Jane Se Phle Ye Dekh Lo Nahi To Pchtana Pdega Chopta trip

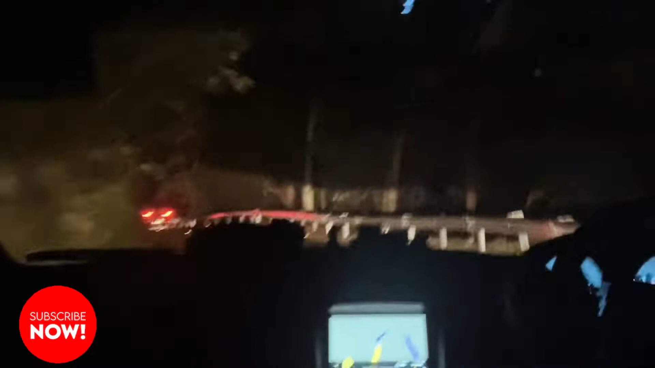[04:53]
और नो नेटवर्क जोन स्टार्ट हो चुका है, और वार्निंग भी दे दी उन्होंने वाइल्ड एनिमल्स की, सिंगल रोड है, अगर कोई सामने से आता तो बचाने बहुत मुश्किल होगी।
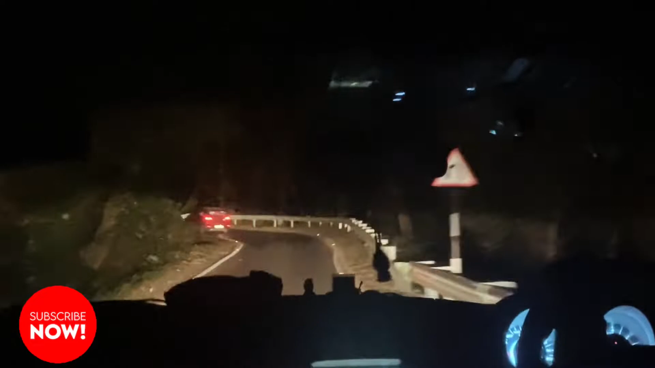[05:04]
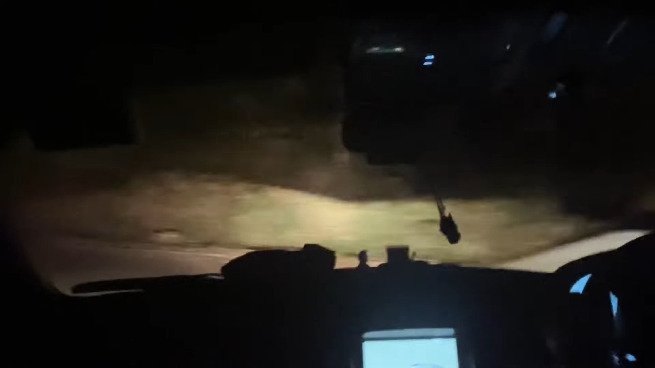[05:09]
और बहुत ही शानदार है, रात में दिख नहीं रहा, मतलब अगर दिन में हम आएंगे तो बहुत शानदार जगह है।
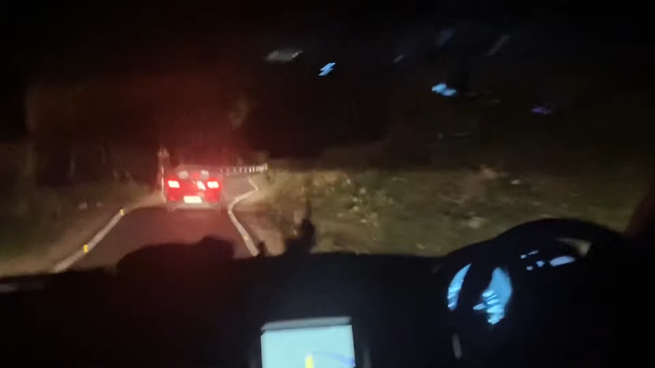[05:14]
और बहुत बढ़िया रोड बने हुए हैं, बहुत शानदार रोड बने हुए हैं। और अभी 22 किलोमीटर और रोड बहुत सुंदर बना रखे हैं, अगर दिन में आएंगे ना वीडियो जरूर दिखाऊंगा आपको, बहुत सुंदर व्यू है।
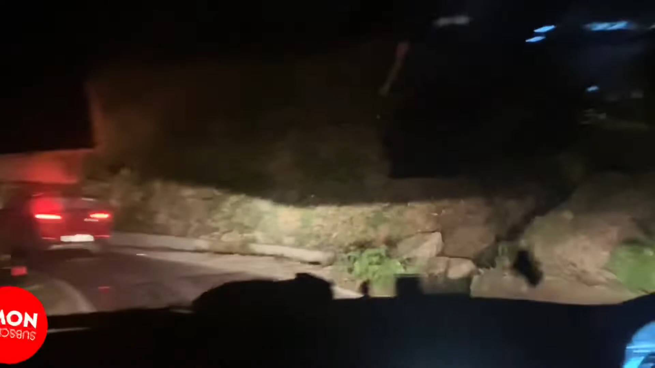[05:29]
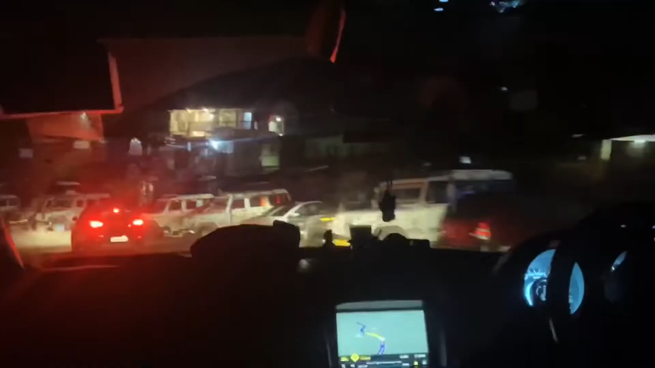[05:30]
सो गाइज हम पहुंच गए हैं चोपटा और रात के बजे 11:03
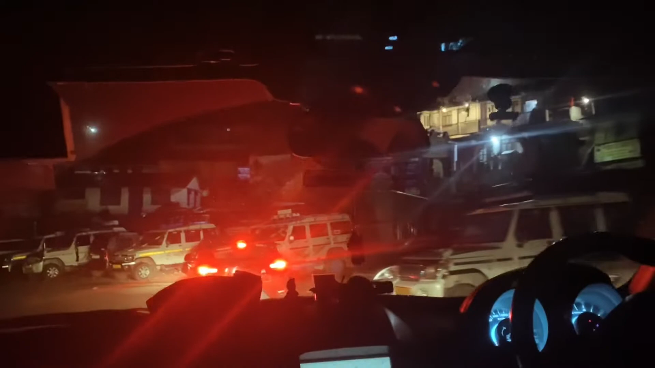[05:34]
और चोपटा पहुंच गए। ठंड बहुत है और बहुत ही ऊंचे पे है ये, सो बहुत ही शानदार जगह है।